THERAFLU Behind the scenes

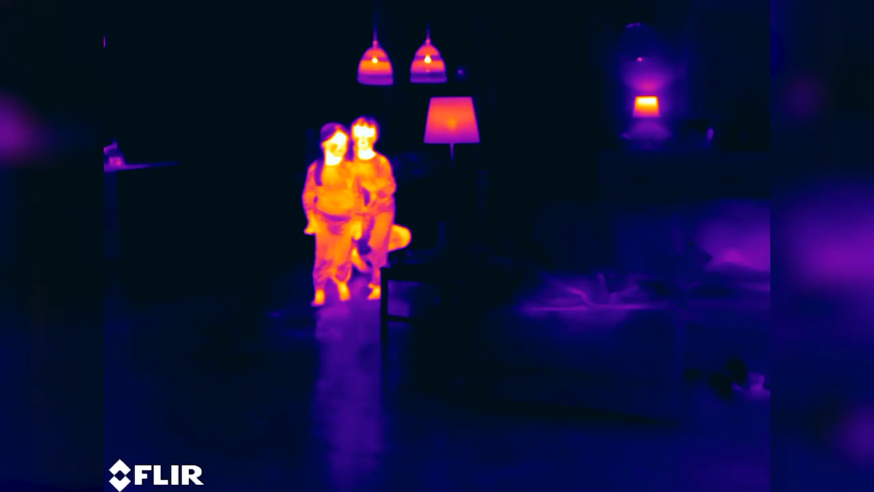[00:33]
We're using thermal imaging cameras that are mostly used
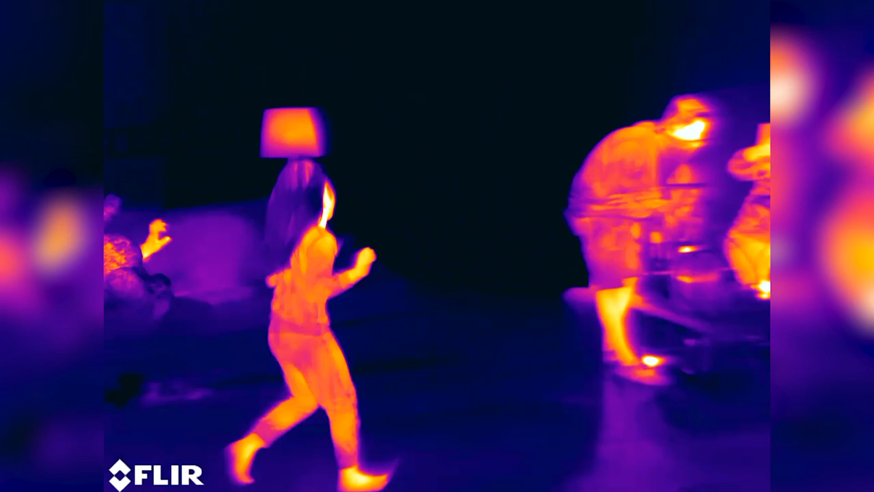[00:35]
in medicine and military but here we're implementing that to showcase the
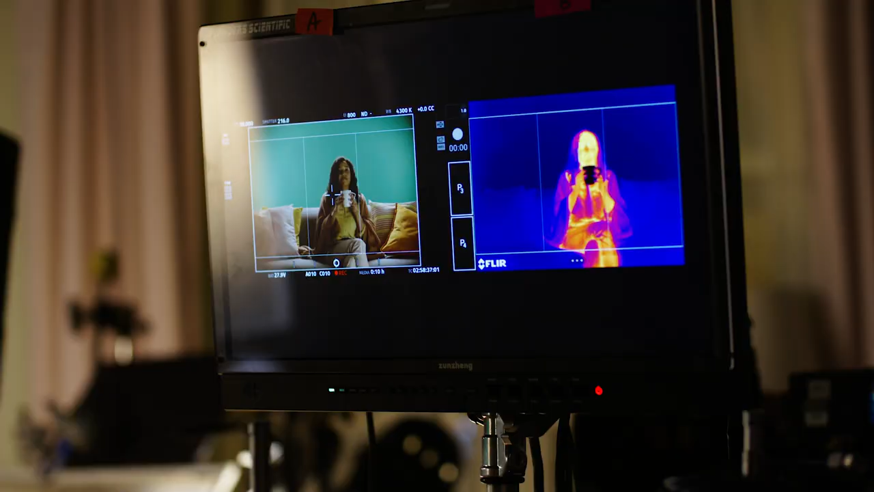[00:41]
changes in the body as the character gets better for the product.
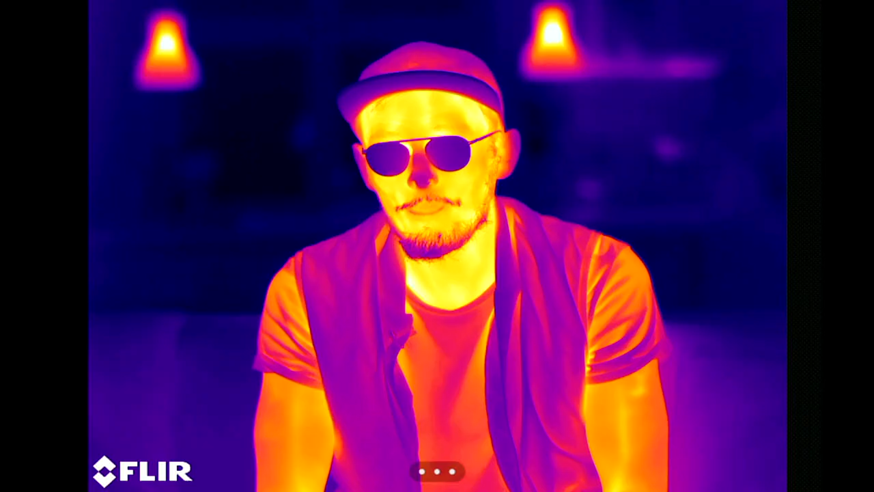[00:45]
As you can see we are in a very thermal world but we can do this and now we are in the world of real people.
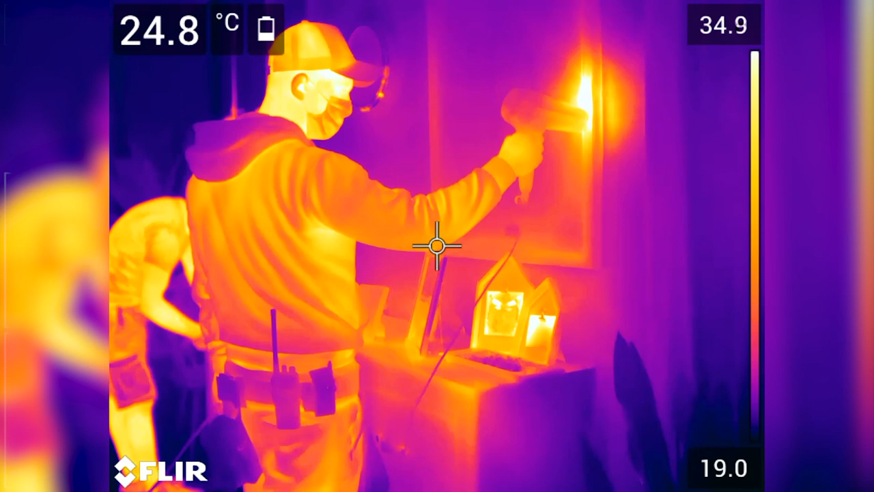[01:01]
On screen: spot 24.8°C
something we don't see so you cannot really light those cameras.
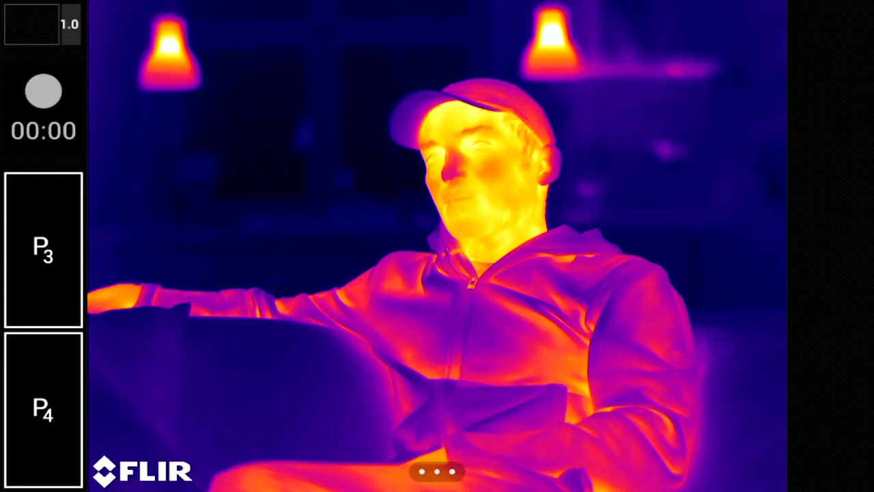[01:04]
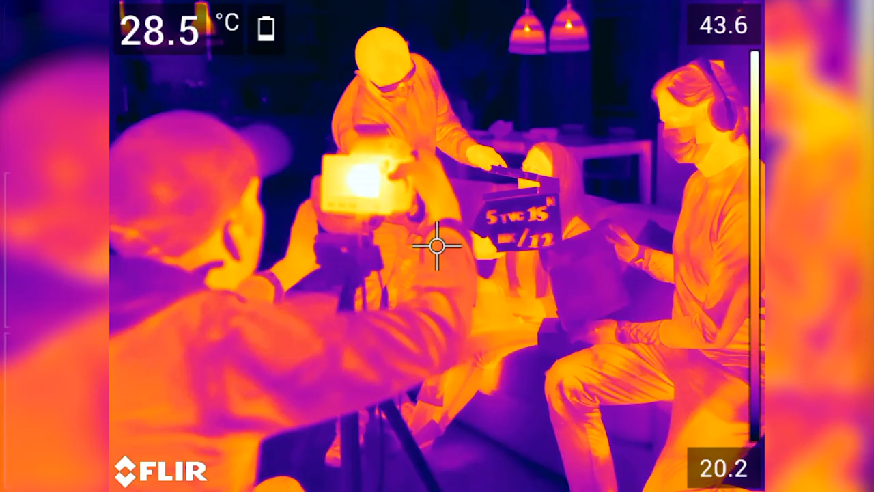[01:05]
On screen: spot 28.5°C
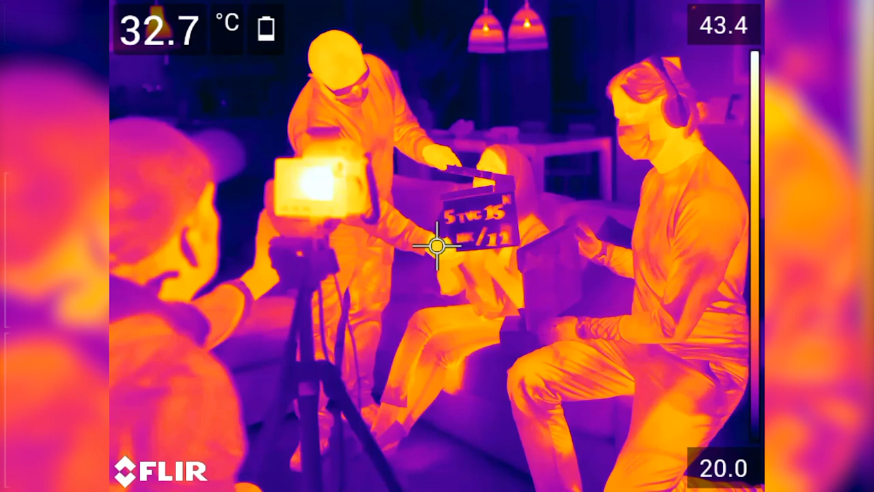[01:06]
On screen: spot 32.7°C
Heat is the light and cold is shadow
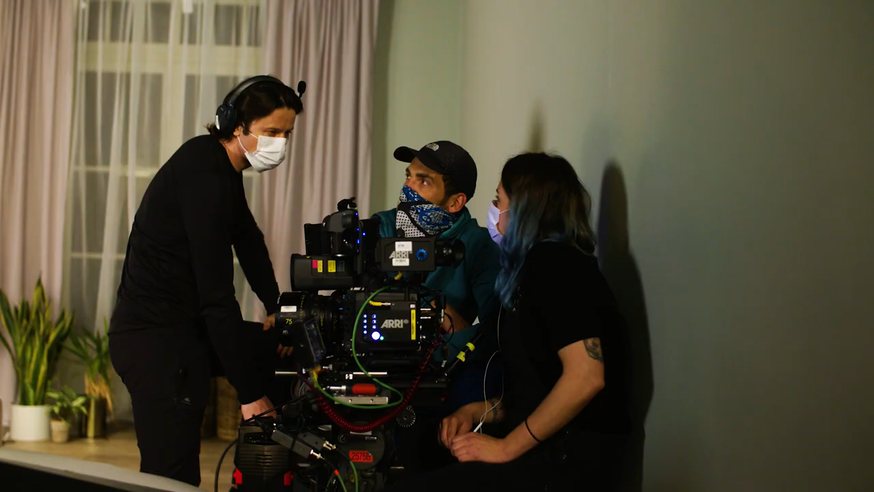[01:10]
if you want to compare it to working with regular film technology.
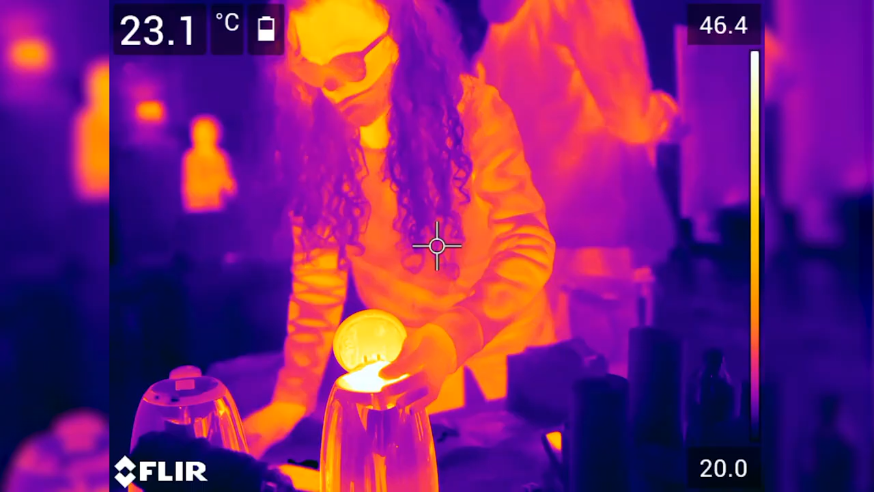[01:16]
On screen: spot 23.1°C
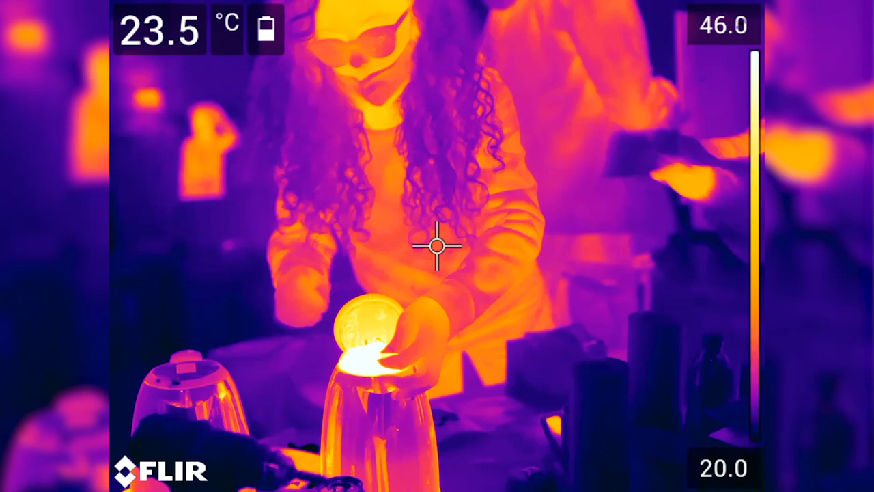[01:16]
On screen: spot 23.5°C
We're implementing temperature much more than light to pay the picture.
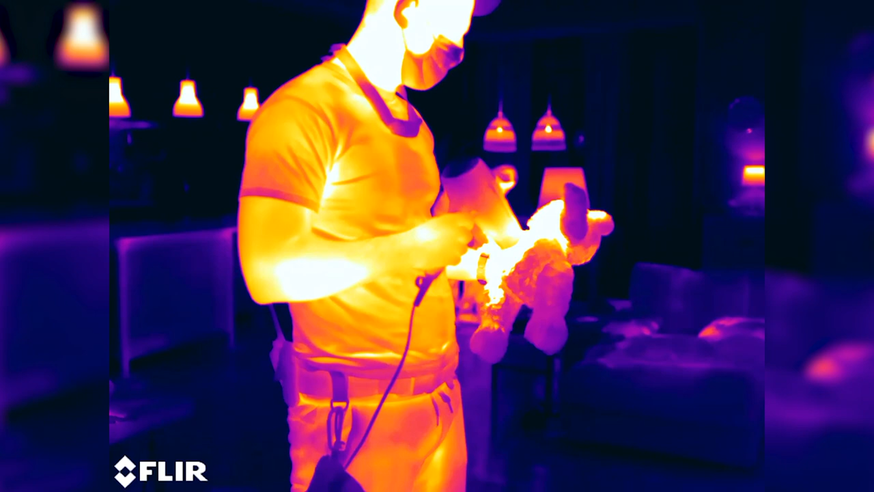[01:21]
So for example we're heating up certain parts of the set design and cooling down the others to get the contrast on camera.
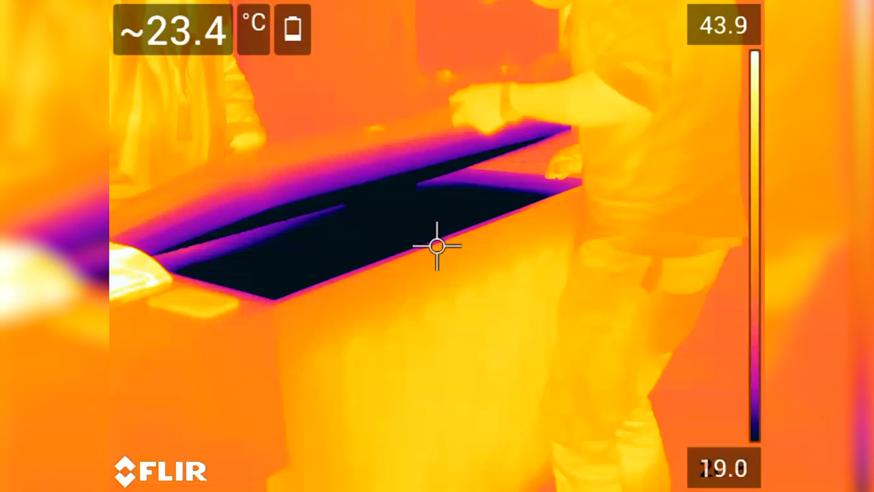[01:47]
On screen: spot 23.4°C
only infrared waves go through it and it can be captured by infrared sensitive sensor.
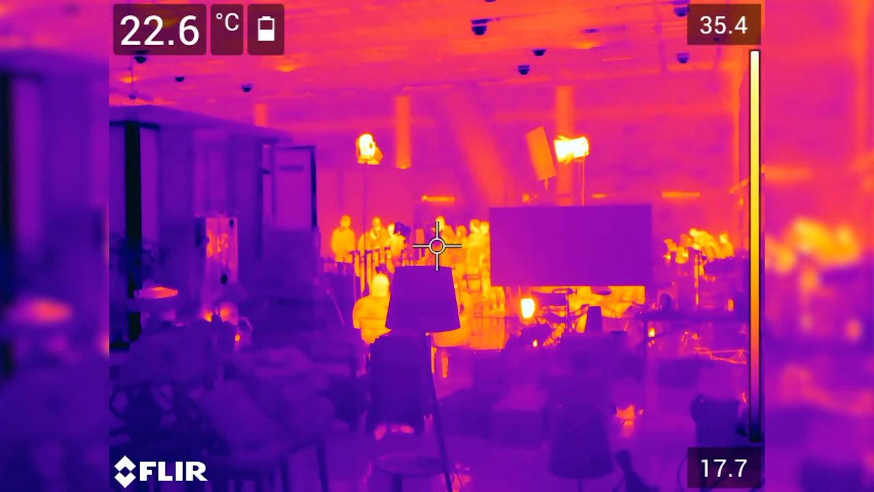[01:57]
On screen: spot 22.6°C
walk around too much on
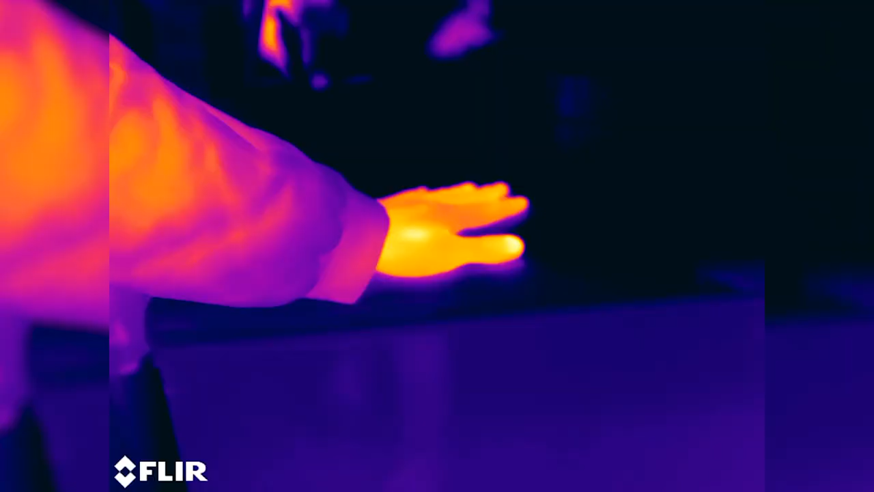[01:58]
a set as the cameras are extremely sensitive and will pick up on any changes in temperature.